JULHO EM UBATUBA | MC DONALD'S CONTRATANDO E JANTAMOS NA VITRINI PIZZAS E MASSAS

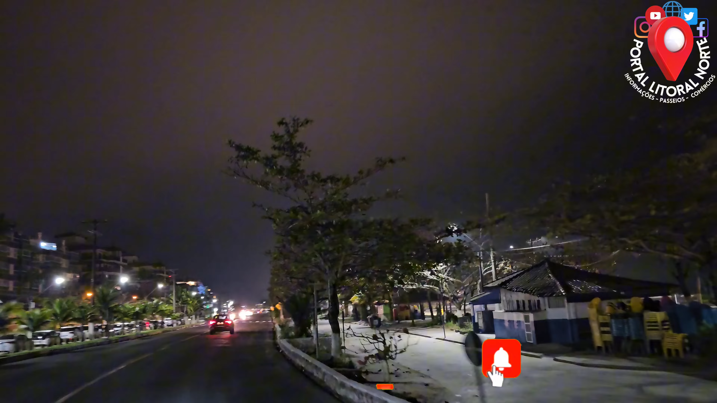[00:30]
Pessoal, a Praia Grande iluminada chama a atenção aí de muitos turistas e favorece também os moradores locais aqui de Ubatuba, litoral norte de São Paulo. Assim, as famílias poderão curtir. Tudo mudou, né, Rê? Deu vida para o local, porque muita gente está vindo para cá passear. Vimos também esses dias pessoal empinando pipa à noite. Vocês têm noção?
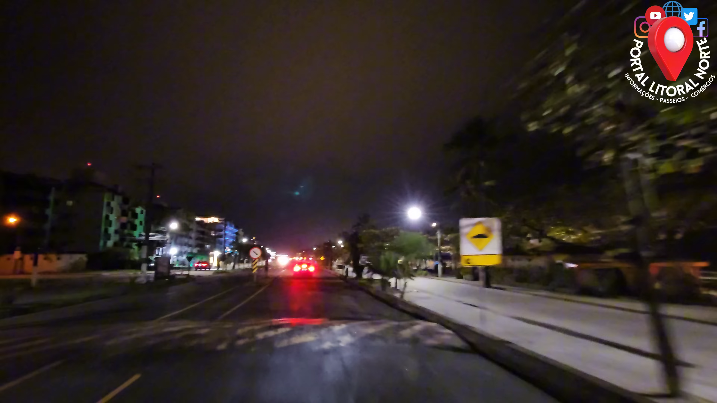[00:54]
À noite empinar pipa? Agora é possível! Portal Litoral Norte trazendo para vocês.
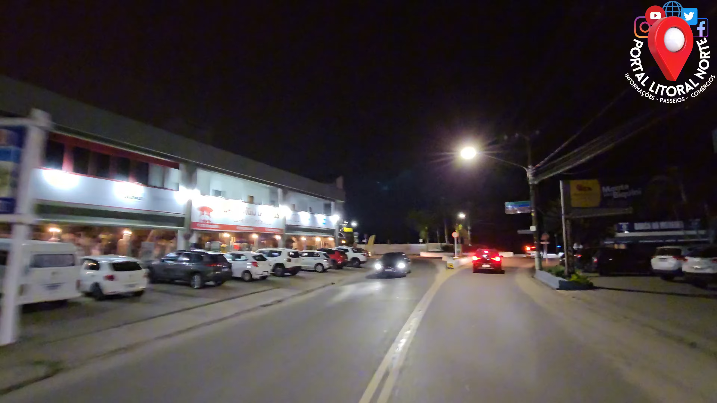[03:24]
Estamos chegando no final do Capitão Felipe,
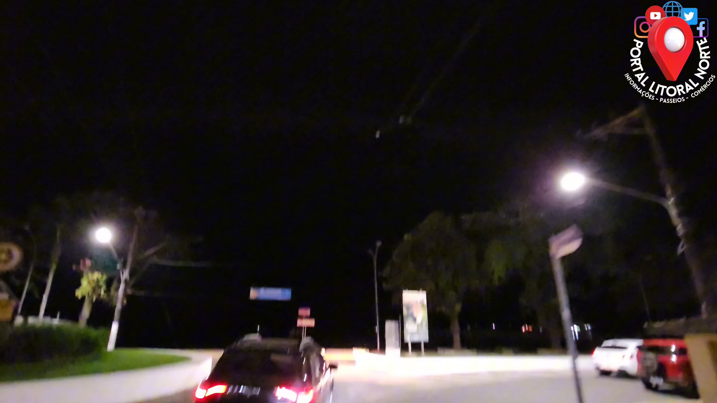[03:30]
onde esse cruzamento aqui tem ali à direita o Bem-vindo Batuba. É isso mesmo, galera.
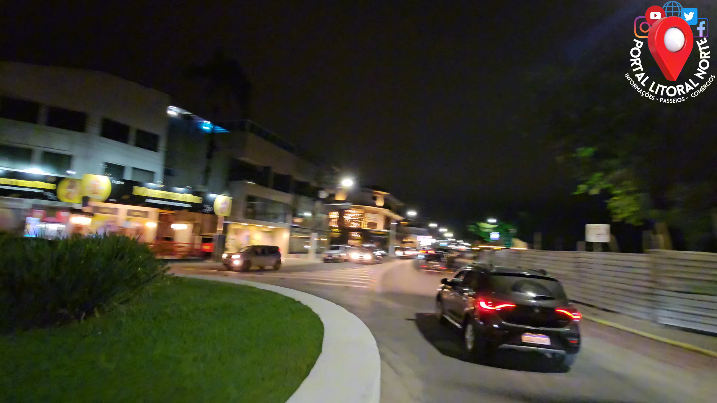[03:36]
E agora nós estamos indo em direção ao centro de Itaguá. Vem com a gente. Tenho certeza que você vai gostar.
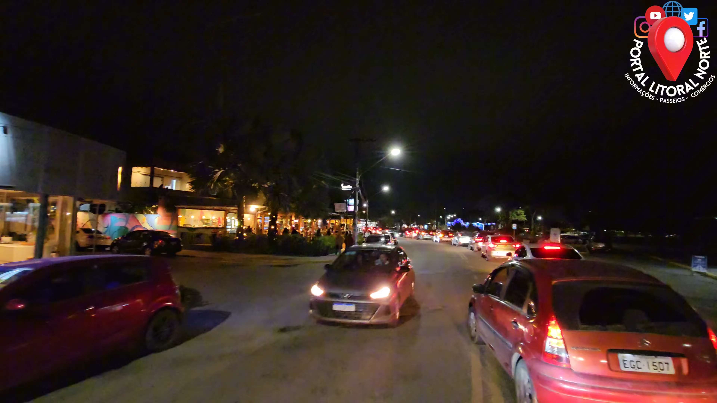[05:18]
Oportunidade demais, galera. Estamos passando agora pela ossada da baleia real de uma filhote jubarte, galera.